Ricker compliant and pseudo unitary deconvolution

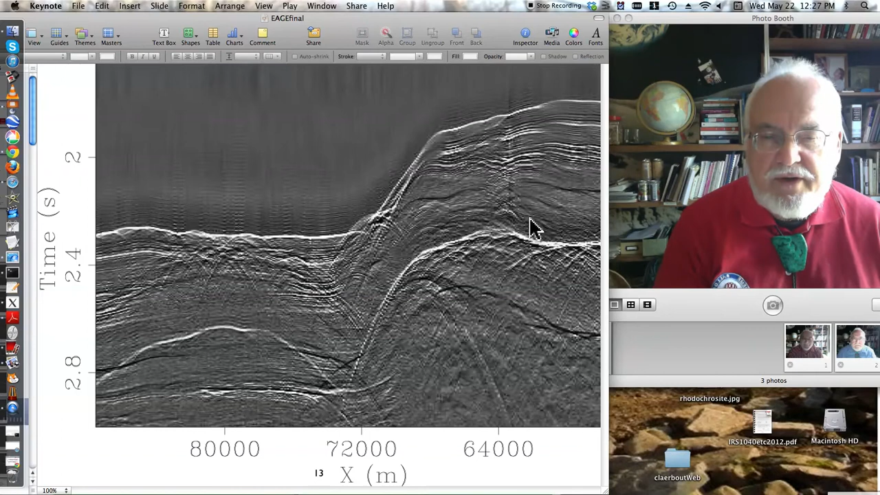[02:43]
All over the place. Okay, I wish we could say we always got results this good, but sometimes there's just too many events and you can't see what's going on. Okay, so
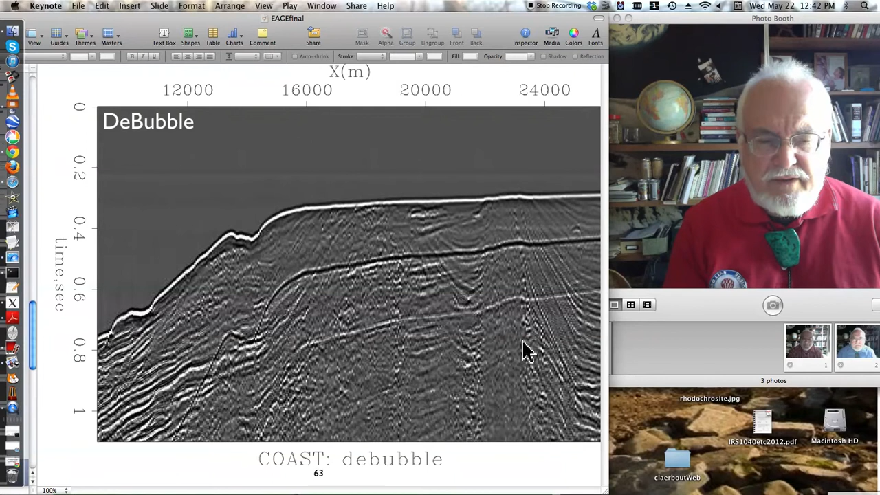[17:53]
Over here, I can somehow imagine I'm seeing higher order bubbles, more lags.
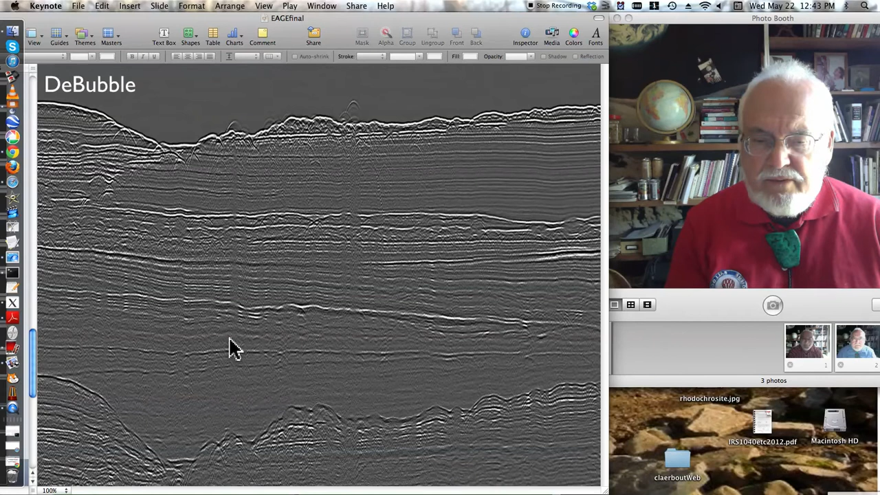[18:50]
bubble, no bubble, bubble, no bubble. Okay, so same parameter for all four data sets.